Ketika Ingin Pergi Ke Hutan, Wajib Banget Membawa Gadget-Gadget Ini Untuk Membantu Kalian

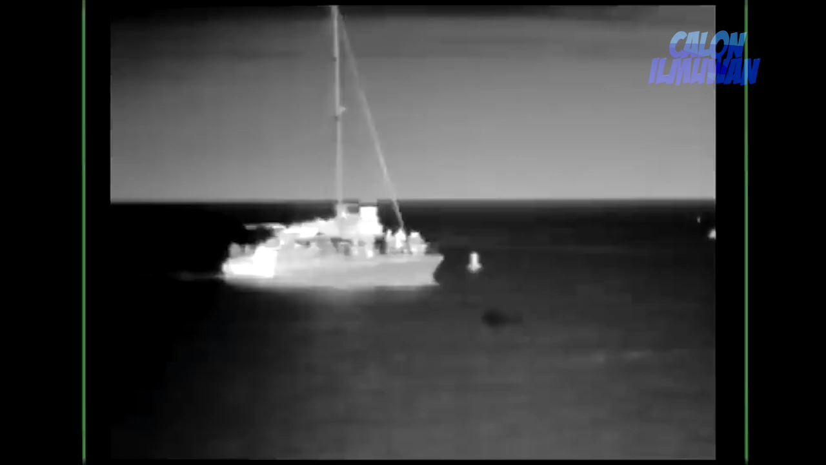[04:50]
alat seperti Night Vision Thermal Imaging ini.
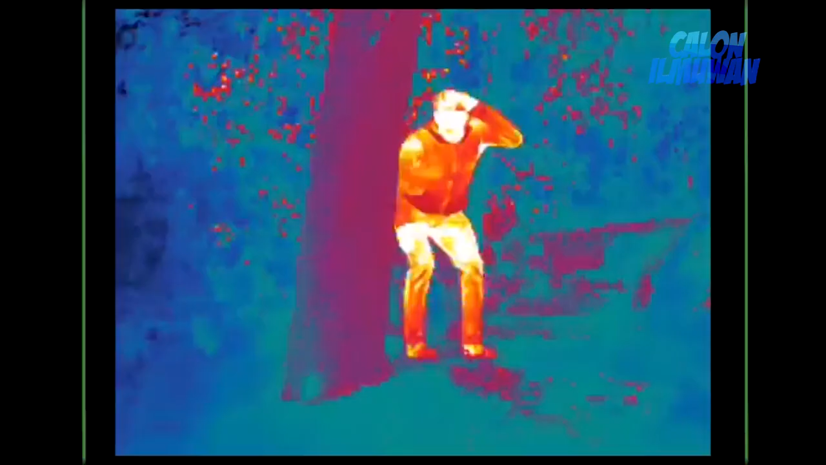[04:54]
Soalnya alat tersebut memiliki sensor panas yang akan membaca setiap makhluk hidup dalam jarak 1.800 meter jauhnya.